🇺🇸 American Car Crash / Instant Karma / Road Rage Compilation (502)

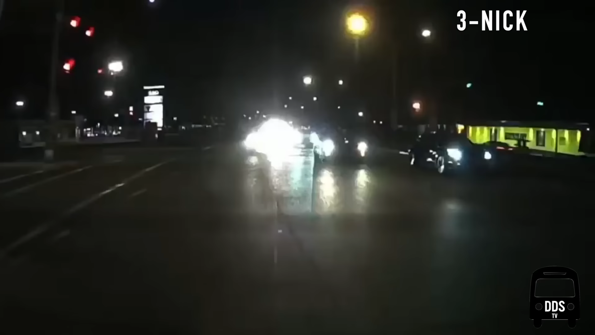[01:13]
Jesus, that was the turning lane. Yeah, and they had to cut in front of you to go where? Yes. Get the green light? I would report that. Oh, there's a police. What? Go, go, go, go, go! Go get him! Are you gonna get him? Whoa! Whoa! Let's go! Let's go! This driver goes straight from a turning lane and gets some instantaneous karma.
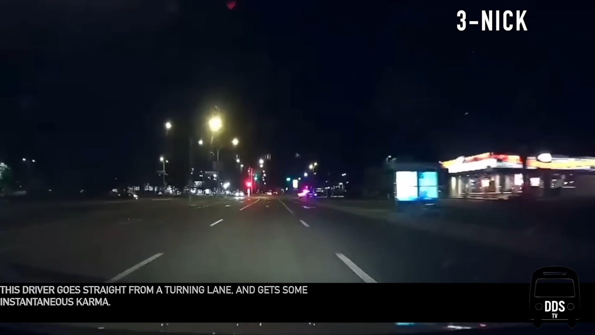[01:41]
I love how their disappointment turns into cheers at the very end.
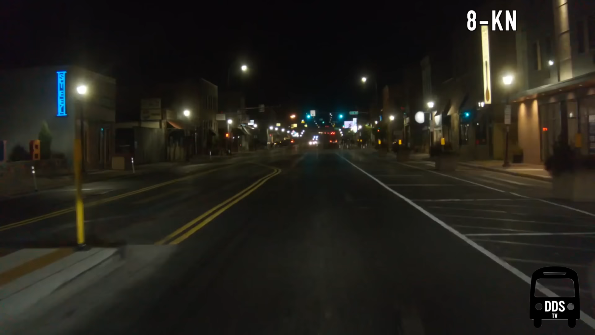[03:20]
The camera admits he should have reacted sooner,
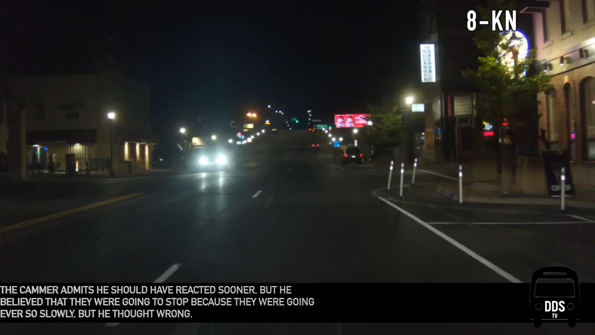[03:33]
but he believed that they were going to stop not because they were going ever so slowly, but thought wrong.
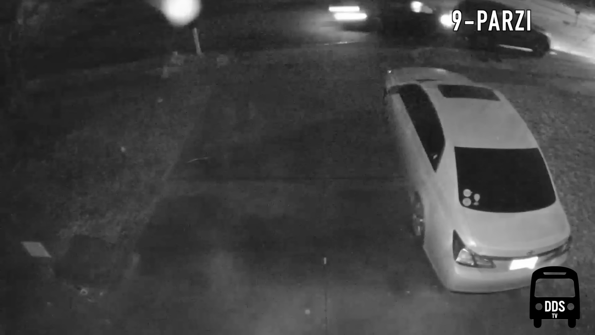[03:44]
The driver clipped the camera's parked vehicle.
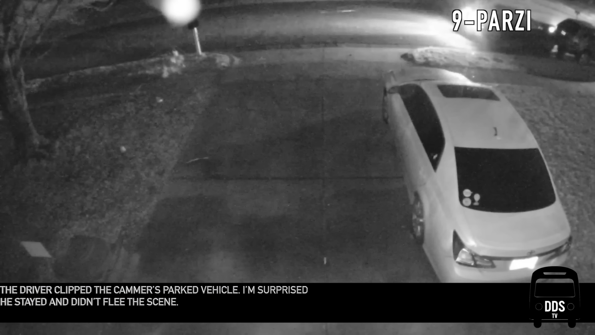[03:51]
I'm surprised he stayed and didn't flee the scene.